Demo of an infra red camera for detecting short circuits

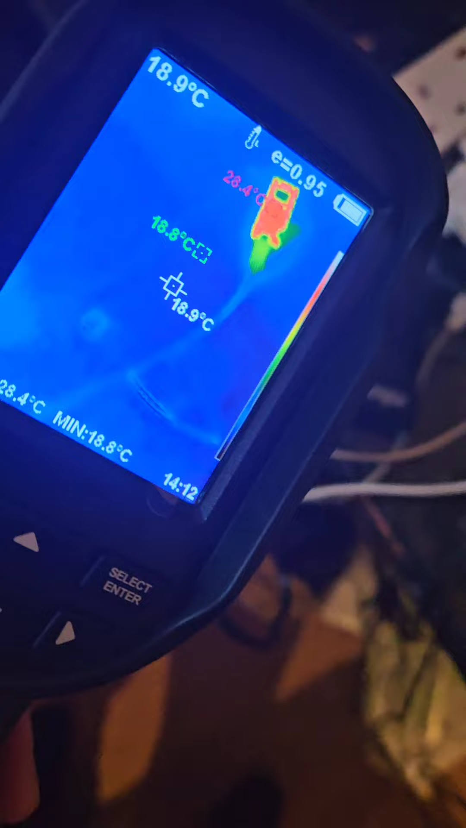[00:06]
On screen: spot 18.9°C, min 18.8°C
It's an infrared camera and as you can see, you can get the tech shots up. You can see the white items on the screen are hot.
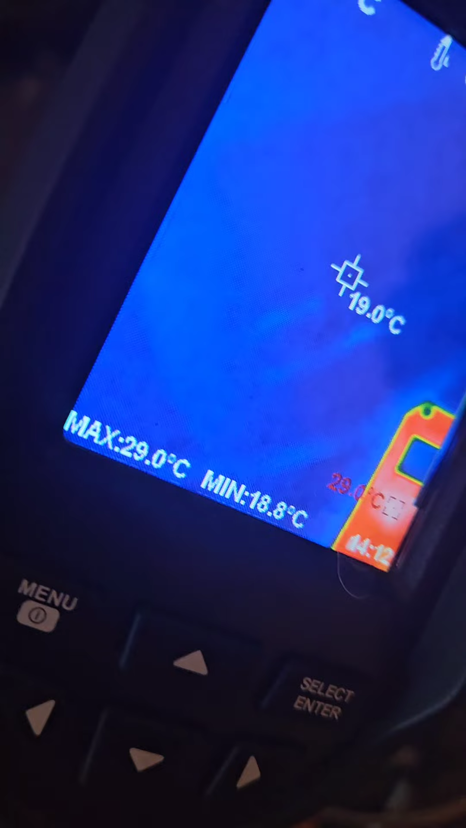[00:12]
On screen: spot 19.0°C, max 29.0°C, min 18.8°C
And there are the chips.
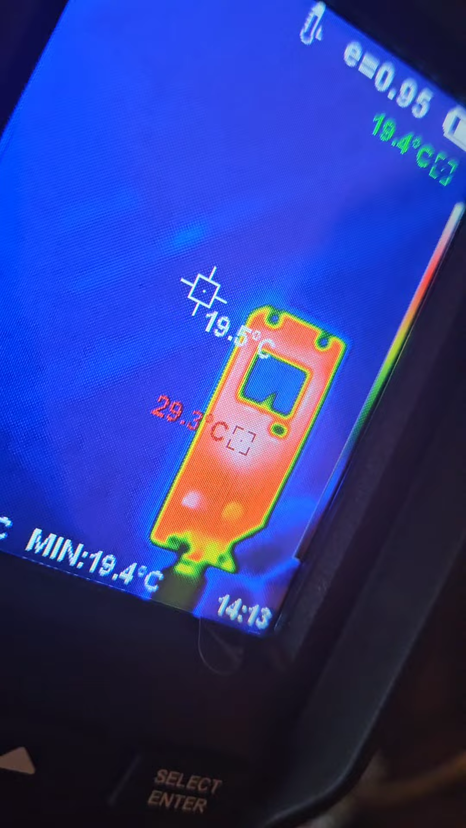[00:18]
On screen: min 19.4°C
And you can see the black thing is a thermal cooler. You can see an image of it there, it's Raspberry Pi Pico.
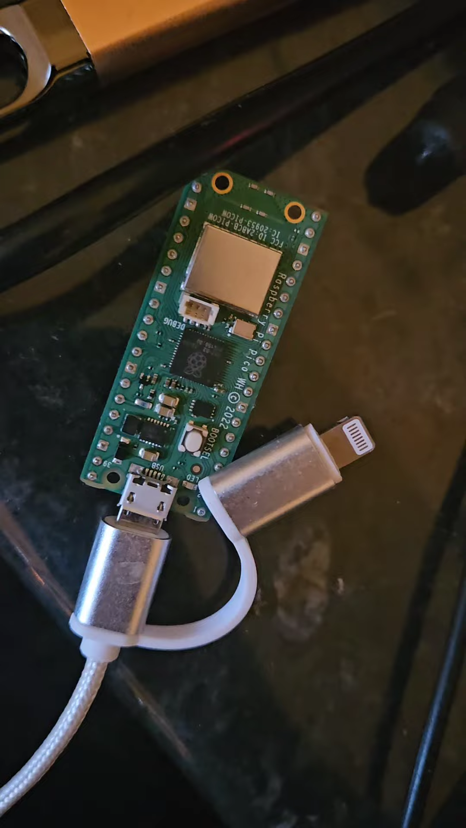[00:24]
And you can see the two chips there under it are hot.
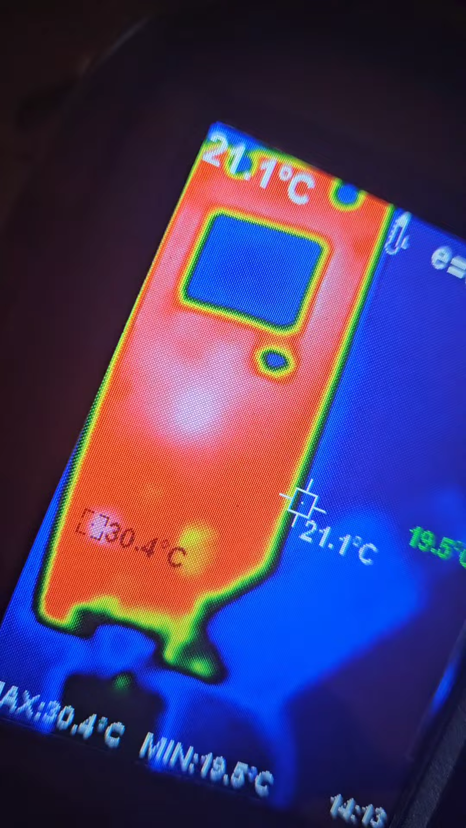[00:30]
On screen: spot 21.1°C, max 30.4°C, min 19.5°C
That's for detecting short circuits and boards. Or that's one of the main uses of it.